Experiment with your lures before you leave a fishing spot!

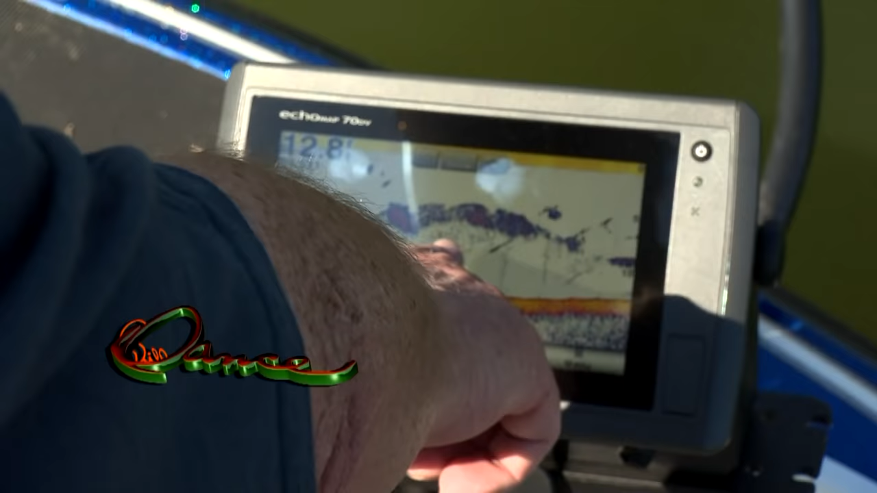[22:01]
This is school of bait. There's a big fish. See him right there? He's right about 8 foot.
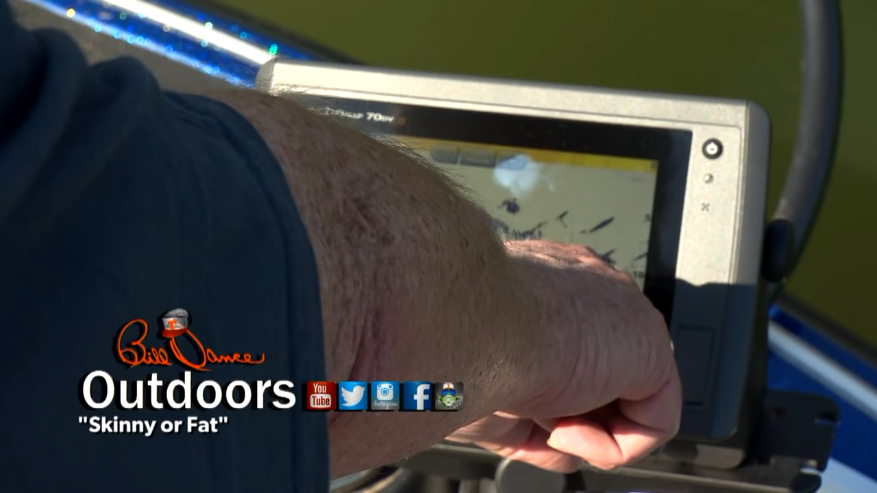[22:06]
There goes a bait fish right above here.
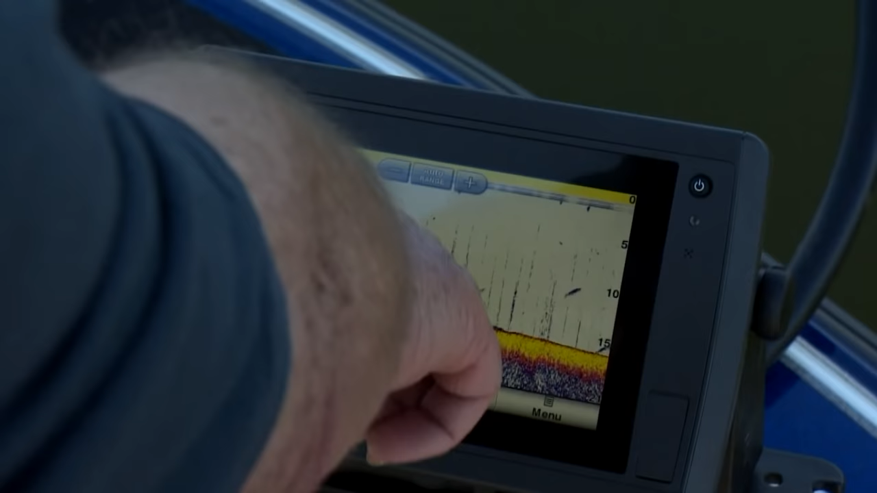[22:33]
If it turns out, I'll follow it out. But always keeping my boat, like I said,
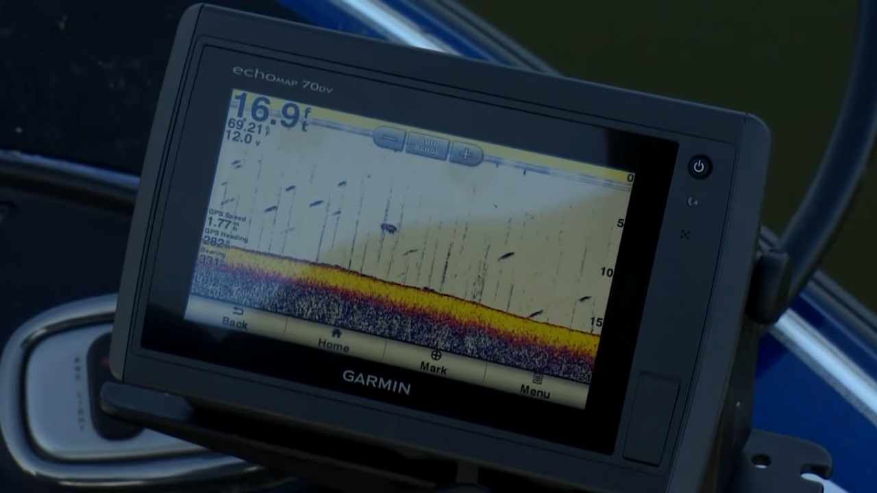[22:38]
On screen: depth 16.9 ft
in about 15 to 20 feet of water, fan casting as I move along. Now the fish along this break are scattered, but have definitely selected a depth of about 10 feet.